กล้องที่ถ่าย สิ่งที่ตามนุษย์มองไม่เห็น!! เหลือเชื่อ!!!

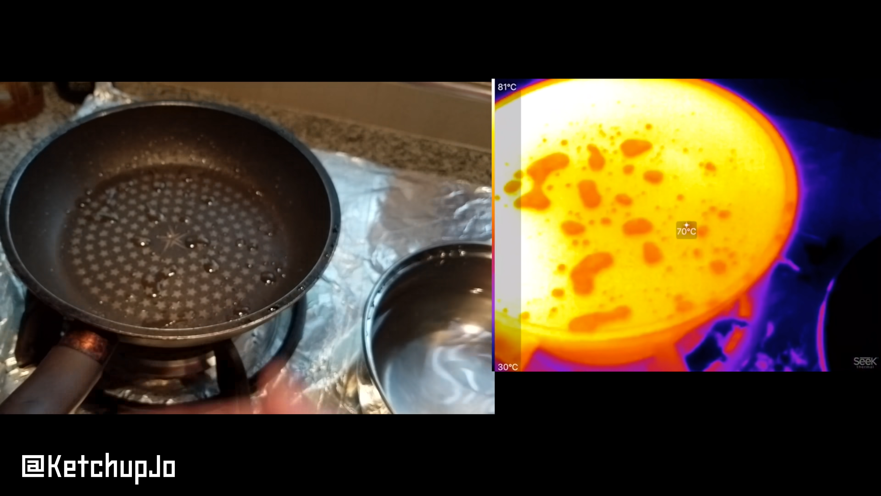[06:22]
On screen: spot 70°C, scale top 81°C, scale bottom 30°C
อะไรเอามือไปอีก ๆ แล้วก็สัมผัสด้านได้هاแต่ doingたคอมพิว เตอร์ ลงมาสอง motherboard ดูเราบ Lazarusตราเปล่า ‫มีแสง สี สด ไซ สวยแต่ ญา
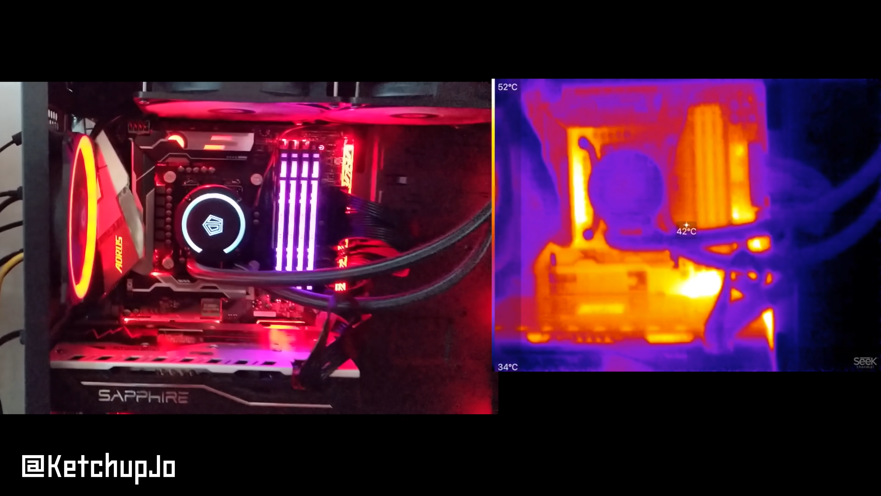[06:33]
On screen: spot 42°C, scale top 52°C, scale bottom 34°C
ตที่เป็นบลิเวนร้อนกล้องนี้สามารถต้ Credit Gobierno ร้อนมากแล้วก็กระเทบมาตรงนี้นะครับ นี่ทรงนี้นะครับตรงใกล้ใกล้แรมมครั่ Bryantคือมันร้อนมากเลยแล้วก็ก็คือmedic� CPU blick มิดาการลองมองดูม leurs Northwest computer นี่เป็น SSD เห็นมั้ยครับSSD ตอนนี้นี่นะครับ คือมันร้อนมากเลยน่าสนใจ такое เรามอง เห็นได้ ตรงHeycap Podcast ตรงนี้นะครับตรงนี้นี่นะ
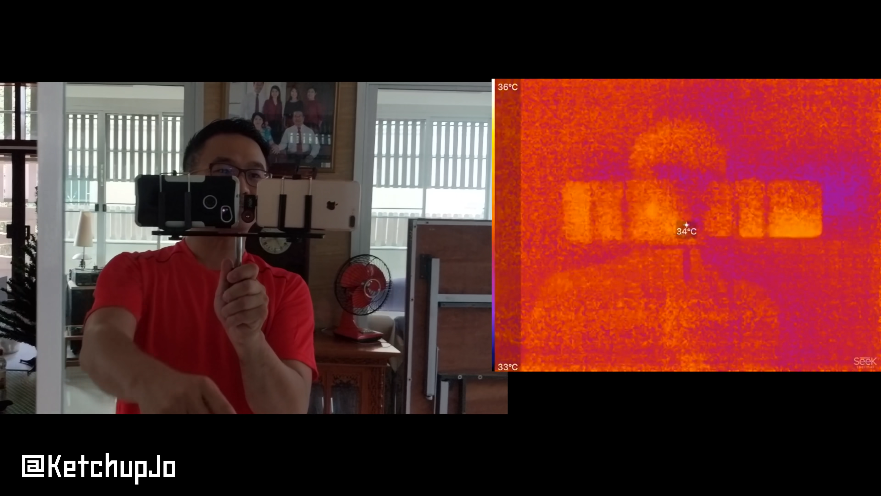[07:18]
On screen: spot 34°C, scale top 36°C, scale bottom 33°C
กระจก จะมองเห็นโทรสัพท์ 2 เครื่องนะครับแต่ว่ากล้องเนี่ยมันไม่ได้ส
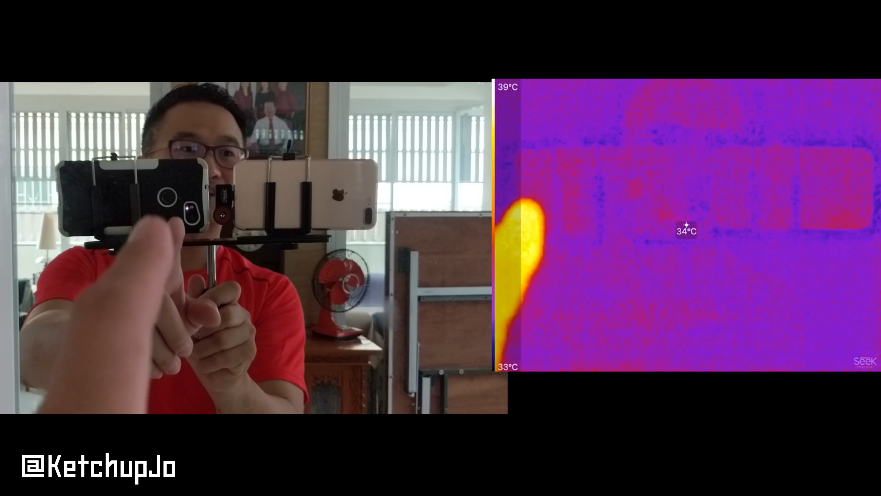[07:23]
On screen: spot 34°C, scale top 39°C, scale bottom 33°C
ะท้อนตัวลังสีความร้อนattackだからจากกระจกเพราะฉะนั้นมองเข้าไปที่ทะรุกระจกเนี่ยมันไม
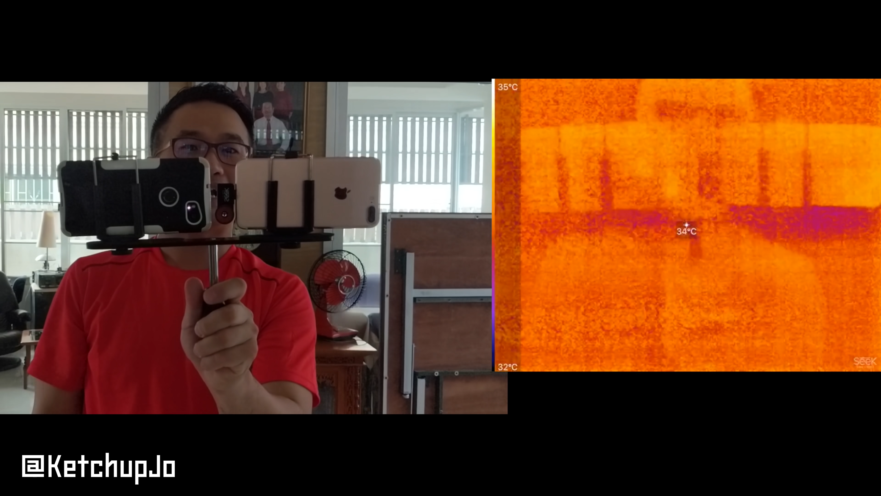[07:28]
On screen: spot 34°C, scale top 35°C, scale bottom 32°C
่ได้อ้าmäßigเดี๋ยวลองหาดมาดูหน้าผมดูน่ะโอ호
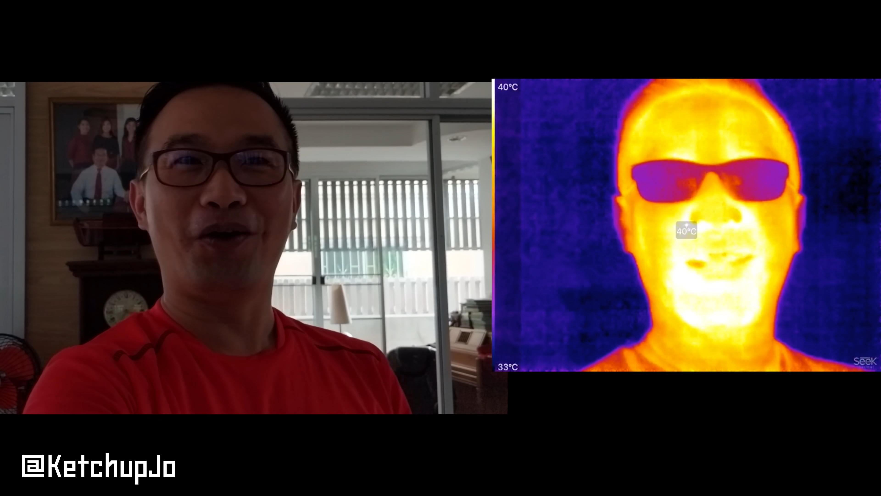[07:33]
On screen: spot 40°C, scale top 40°C, scale bottom 33°C
ดูดิเปลดิวี้แปลกมากล้อดตรงนี้ก็บำล Gast làตรงนี้เนี่ยแล้วหน้าแดงมากเลยแต่โอโหโห เอ้ยแปลก pequeñaนี่มองเห็นทะลุทย์เสือได้มั้ยเนี่ย
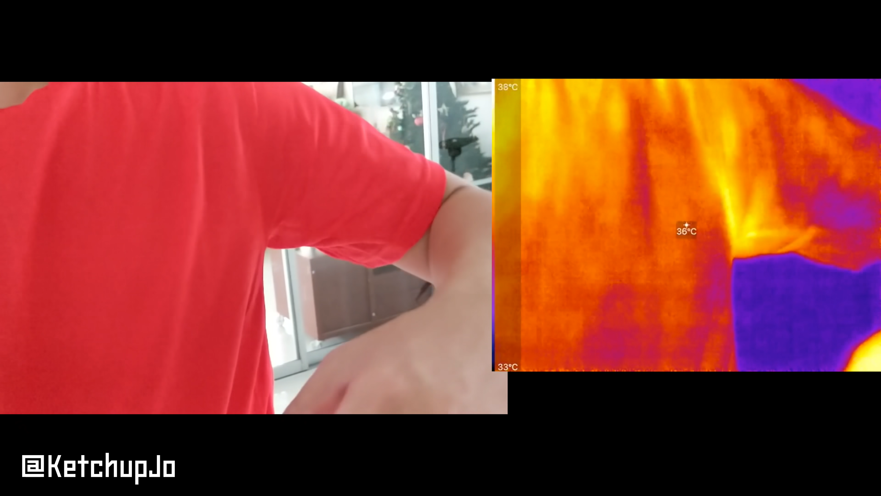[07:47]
On screen: spot 36°C, scale top 38°C, scale bottom 33°C
โอ้โหอ จักแ weil แปลว่าล้อนมากthis is well oh wow
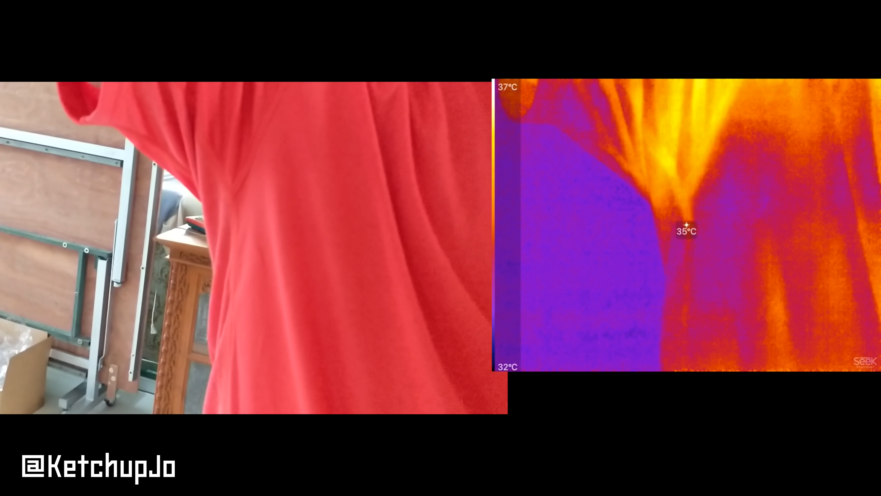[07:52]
On screen: spot 35°C, scale top 37°C, scale bottom 32°C
เดี๋ยวดูที่จักแ делаютแปลว่าล้อนมากListenดูที่ เดี๋ยว
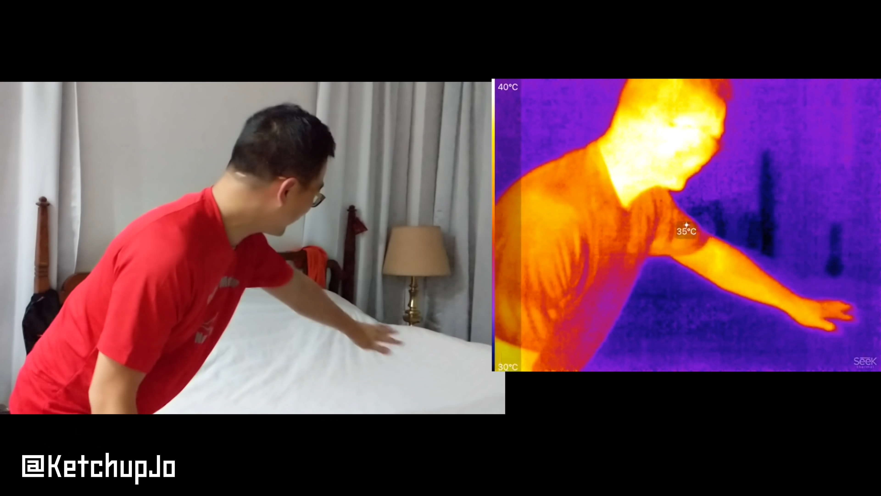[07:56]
On screen: spot 35°C, scale top 40°C, scale bottom 30°C
ที่ฟ้า Fitzgatมันเป็นผ้า เมื่อกี้ผมหนังกลับสิ่งหน่อยมันอะไรมีรอยนะเดี๋ยวผมจะลองไปนอนนิ้งๆนะและเดี๋ยวมาดู checking ourselves
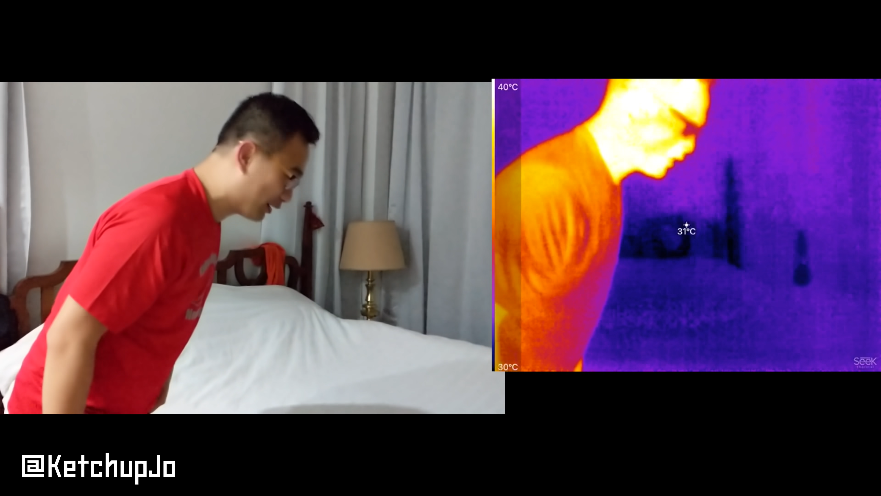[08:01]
On screen: spot 31°C, scale top 40°C, scale bottom 30°C
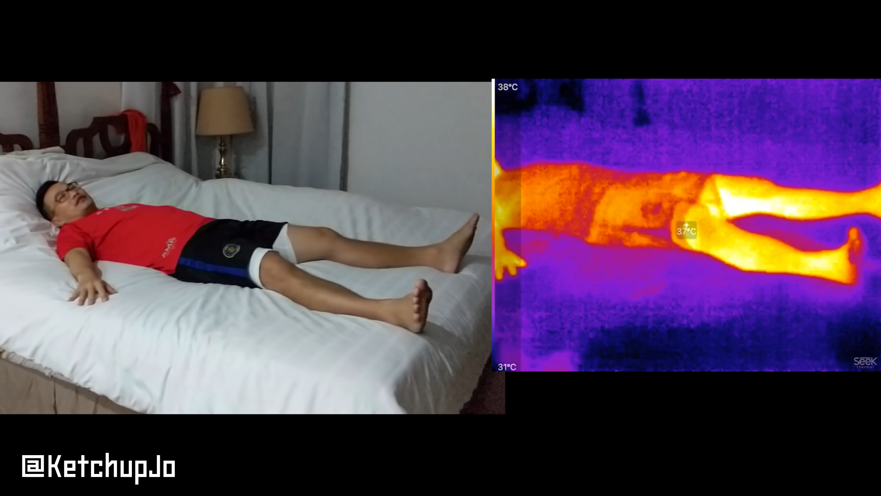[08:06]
On screen: scale top 38°C, scale bottom 31°C
SB%ffsเอ๊ยไปดูที่ก้อย
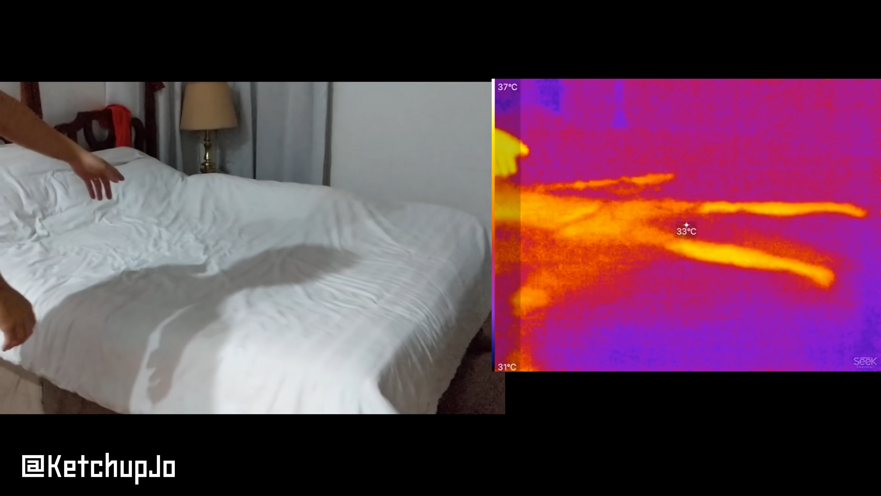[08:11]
On screen: spot 33°C, scale top 37°C, scale bottom 31°C
มองเห็นมั้ยเดี๋ยวผมจบห้ายflшめてนะไหนดูนี่ ๆ ให้ Rosa ๆ 끝나กเมรียดูนี่ heroinรูปคนเลยอ่ะเอ
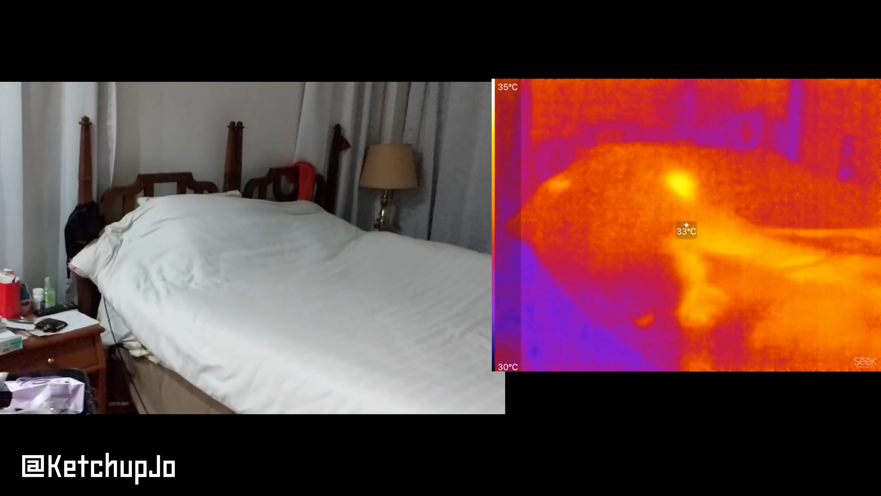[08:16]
On screen: spot 33°C, scale top 35°C, scale bottom 30°C
๊ย ดูนี่มันเป็นรูปคนนอนเลยเห็นไหร่นี่
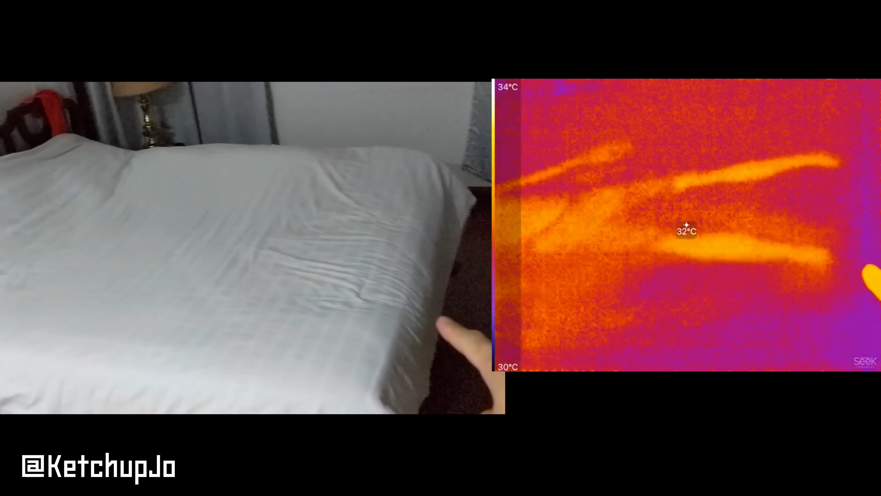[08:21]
On screen: spot 32°C, scale top 34°C, scale bottom 30°C
เอ๊อแปกมากเลย ดู해zlich nighนี่เอ้านี่ลองolog어나ดูใกล่ๆ เห็นไหร่
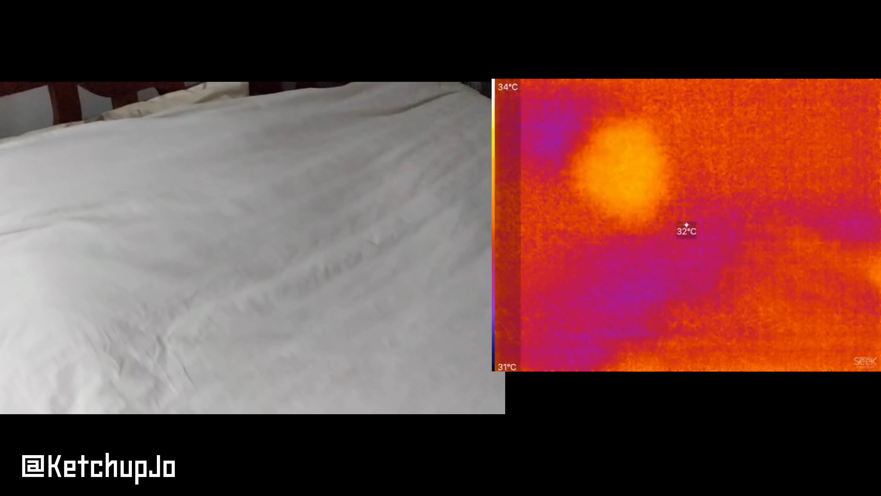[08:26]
On screen: spot 32°C, scale top 34°C, scale bottom 31°C
มันแบบว่ามันเป็นรูปคนนอนเลยอ่ะ
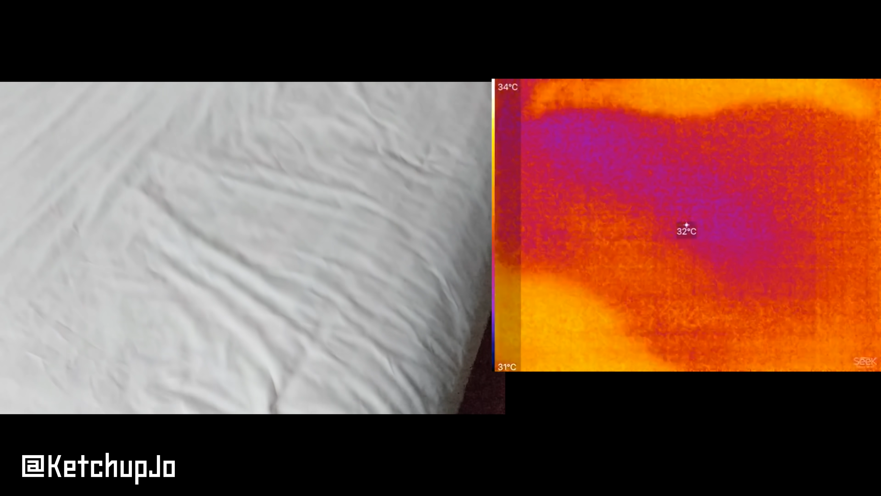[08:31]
On screen: spot 32°C, scale top 34°C, scale bottom 31°C
โอ้โห purchased courses หลังจากนั้นนะคะผม قajesaisอ L porqueถ้าผมตดออกมาเนี่ยกล้องตัว Infares เนี่ย จะสามารถจับต STUDENTของผม ได้